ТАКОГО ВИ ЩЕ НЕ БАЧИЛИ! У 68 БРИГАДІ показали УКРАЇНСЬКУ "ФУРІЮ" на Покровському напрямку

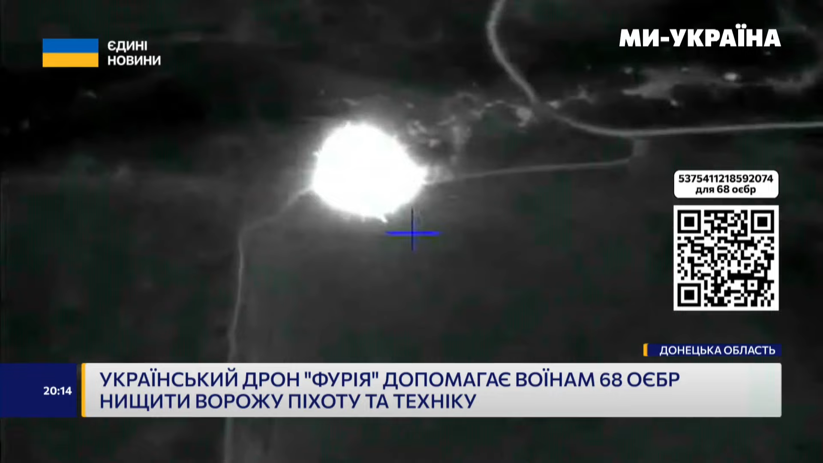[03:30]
Воїни підбили, її машина почала детонувати. Фурія додає окупантам клопоту.